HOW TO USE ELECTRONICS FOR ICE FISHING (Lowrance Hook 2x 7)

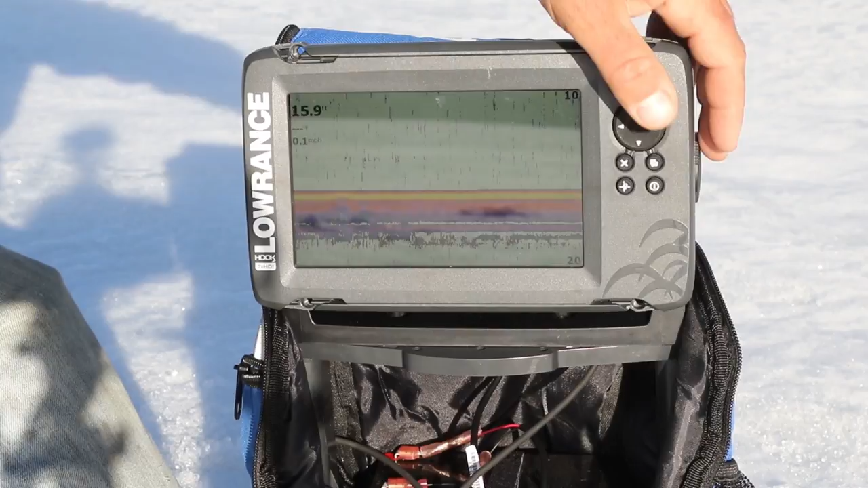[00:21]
Super easy to use. I'm going to show you how easy it is. It's pretty much the easiest unit that I've ever used. I'm going to shut her down and show you how quick it works and everything like that. So we're powering it on and it's on just like that.
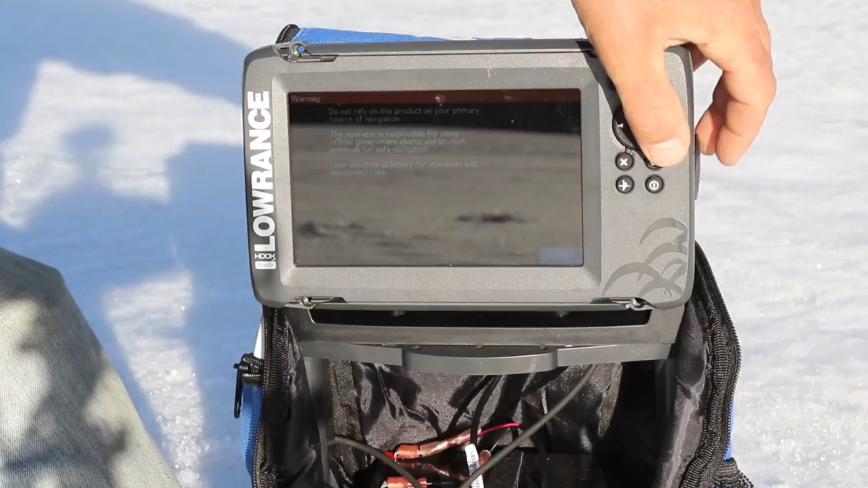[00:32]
It's on that quick. Alright so on this button right here underneath your arrow button this gives you all your options and on this screen right here we went to ice fishing mode since we're ice fishing but you do have options for that. You can go to a custom mode. You can go to an auto mode or you can go to ice fishing. So we're going to stick on ice fishing. Then you back out of that.
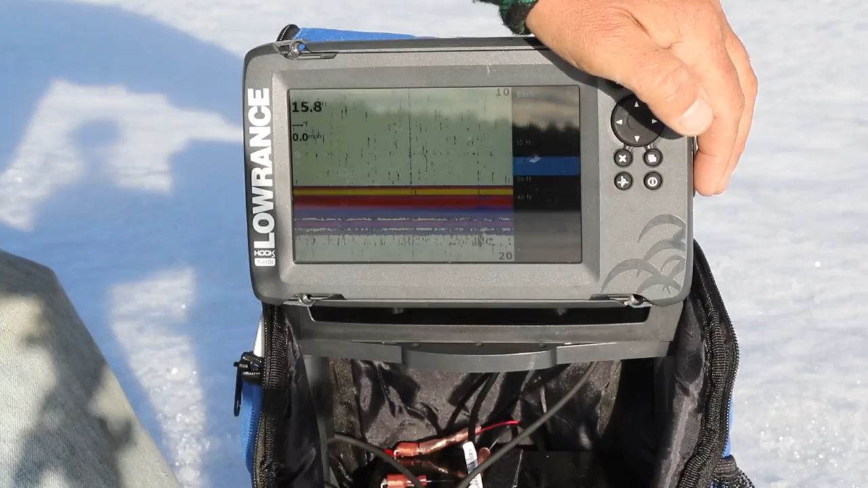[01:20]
I usually set it to what I'm fishing since it doesn't change when you're ice fishing. When you're in a boat moving around it does change. Sensitivity is very important. The higher the sensitivity is you're going to get a little bit more of return in there. You're going to get a lot of stuff you don't want on the screen if you have the sensitivity too high. So what I try to do is just match it to what the water clarity is and the depth.
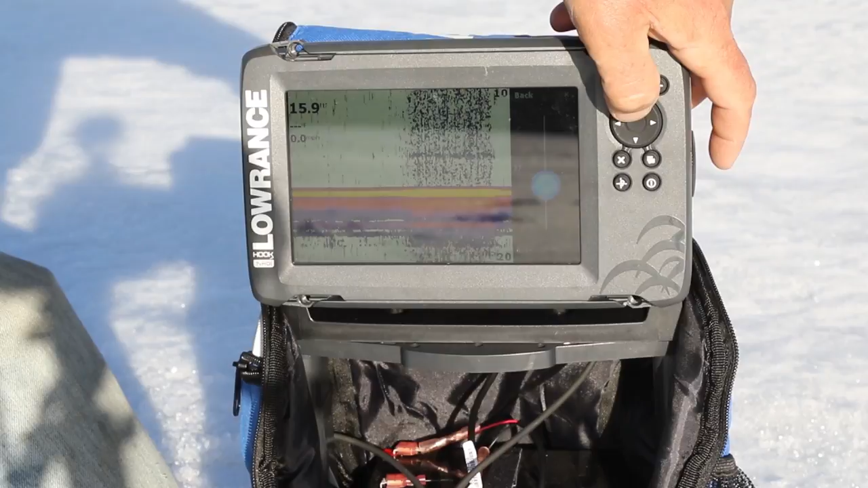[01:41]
So right here for instance like 37 is a really good sensitivity level and I'll show you why when we drop this jig down.
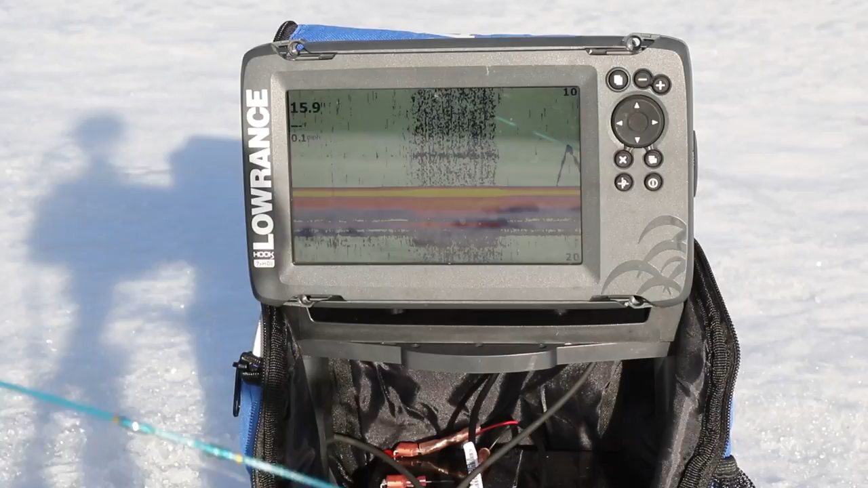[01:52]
See that jig's already on the bottom and we're going to lift it up. So as long as you can see your jig you'll be able to see the fish just as easy and then you want to get out most of the interference too. See there's a fish right there on the bottom. So you know sensitivity level you can mess with that and adjust it to every single hole wherever you're fishing. And that's what I do there.
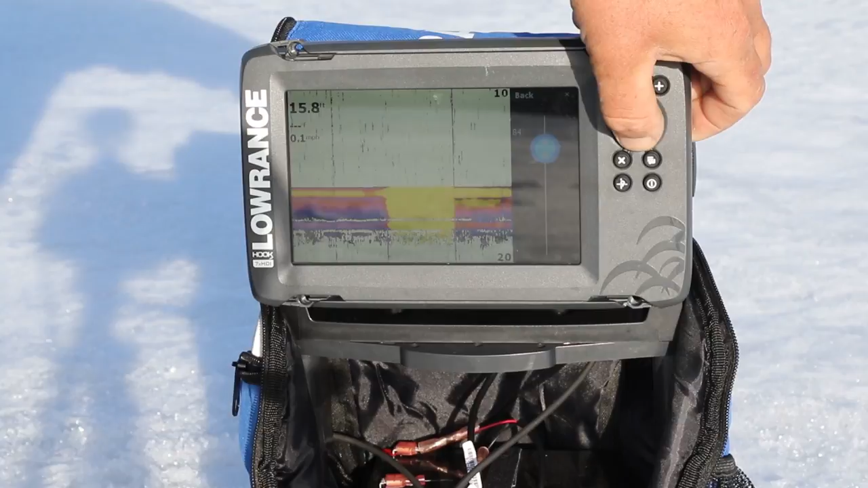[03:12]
On screen: depth 15.8 ft
And then you turn it down and you can kind of find a decent level where you know like right here I got it down in the 90 at 90 setting. You drop it down like in the lower 80s. And then you get to start to see like your purples and reds are your really hard bottom.
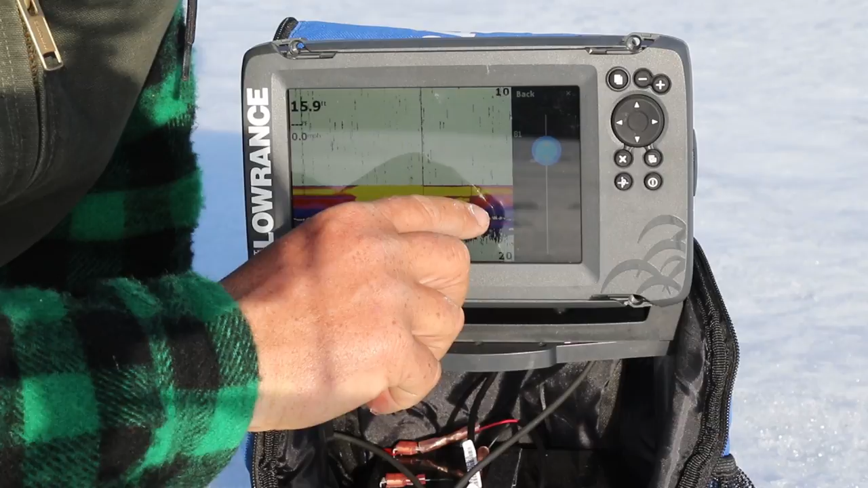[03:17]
Your yellows are a little bit softer.
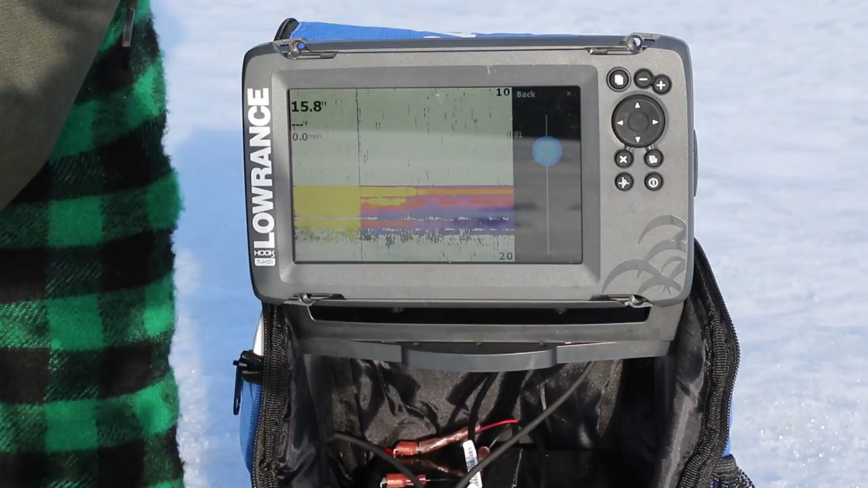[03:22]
So when a fish comes in for the most part it's going to come in like an orange, red, and yellow when he's really directly under you. I mean all in all that's just about all there is to this unit. It's that easy to work. This is a 7 inch. The Lorentz bag is made for anything 5 inch or smaller but you can actually fit the 7 inch in there.
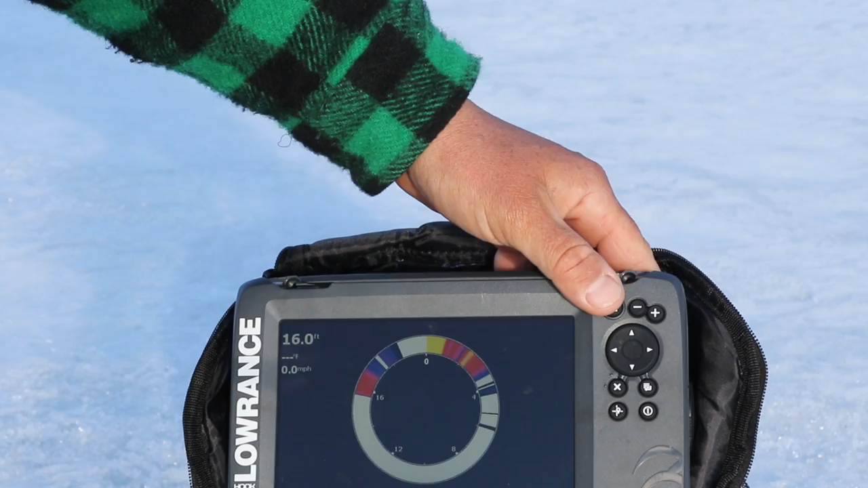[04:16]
On screen: depth 16.0 ft, speed 0.0 mph
You can get to a full flasher mode. You can get into a full flasher mode by just hitting your pages button. This is a different page right here. And then this gives you a flasher just like your typical standard, you know, older flasher.
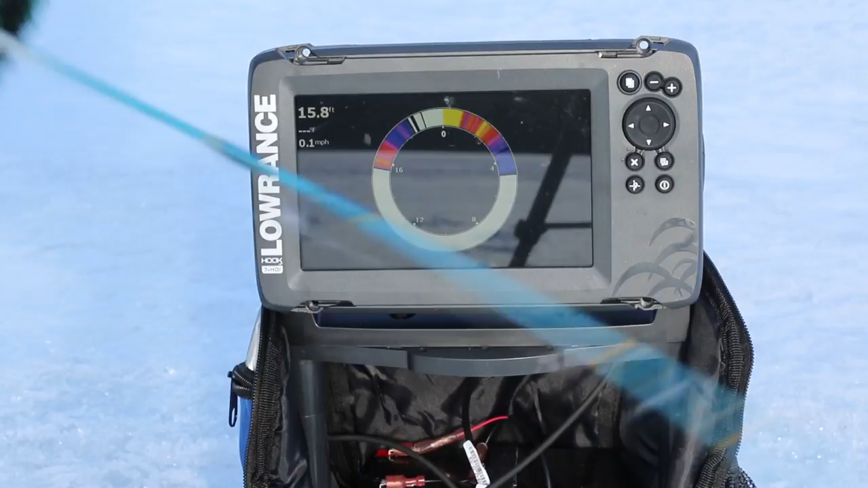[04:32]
On screen: depth 15.8 ft, speed 0.1 mph
And I'll show you how that works real quick, if you know how to read a flasher at all. So that's actually the jig right there, that purple, and we have the sensitivity pretty high so you're actually seeing the line too.
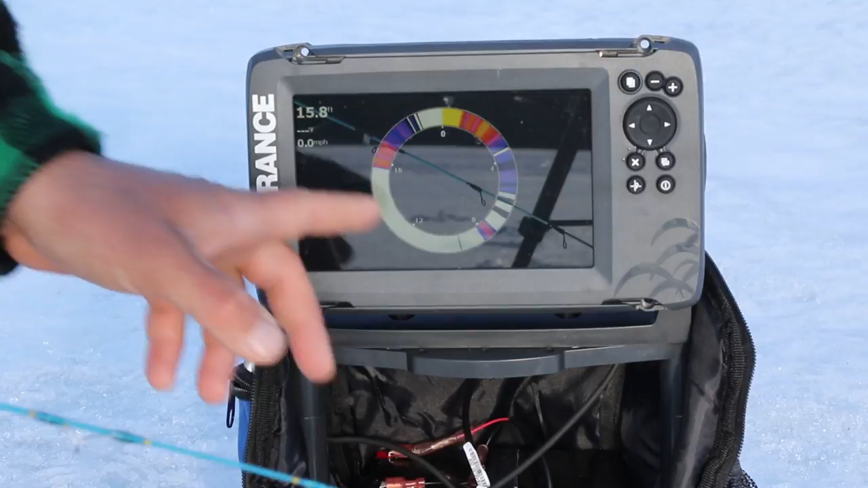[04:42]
On screen: speed 0.0 mph
And all of this white is the water column and this orange is the bottom down there around 16 foot. And then you can see I'm dropping the jig down, I'm dropping it down. There it is around 13, 14, 15, 16.
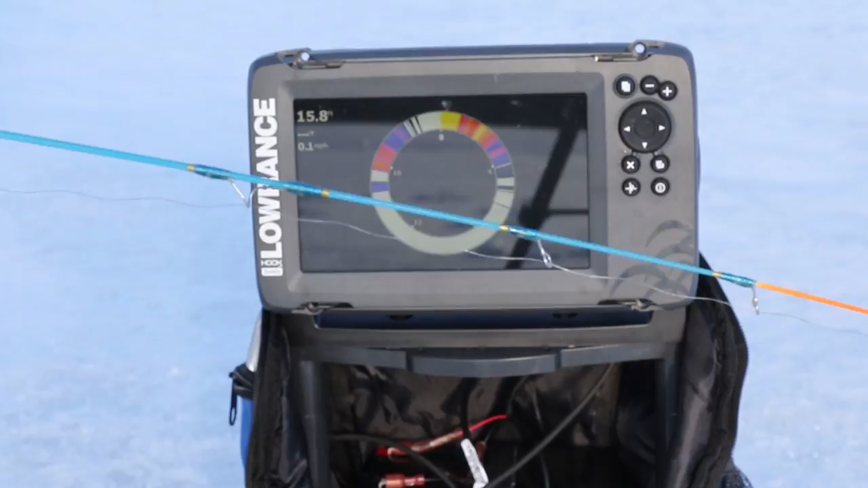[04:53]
And it's right there on the bottom now. So that's how the flasher works. That's another page that you could use. I use that sometimes.
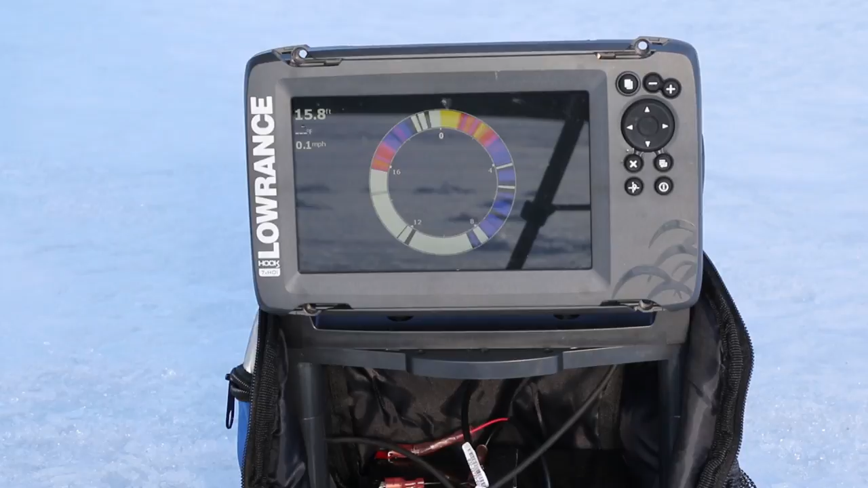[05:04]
On screen: depth 15.8 ft, speed 0.1 mph
It's, you know, being a boat guy most of the time, I like the boat view a little bit better.
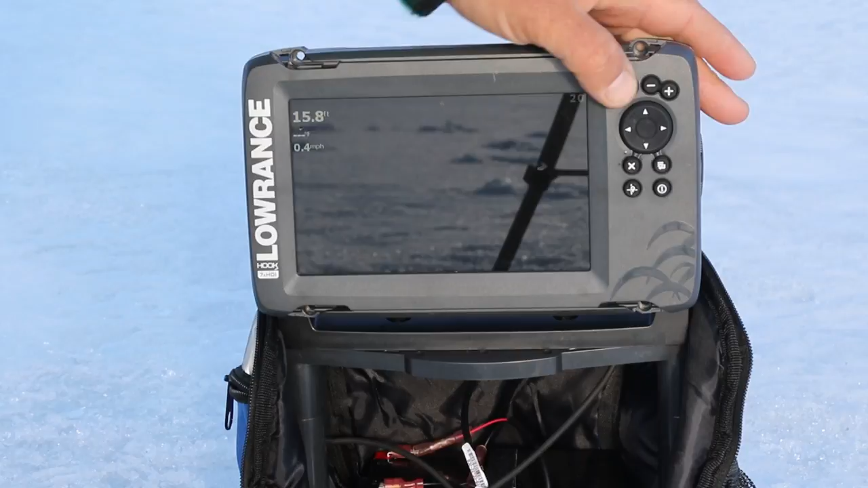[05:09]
On screen: depth 15.8 ft
The regular LCD screen, you get to see like the history of what the fish was doing too. So, and then you also have GPS, which is pretty sweet. So you could actually put waypoints down in this unit if you find a good spot when you're ice fishing and go back in the spring and fish it in the boat or the opposite. You know, it's a lot easier to find stuff when you're fishing from your boat.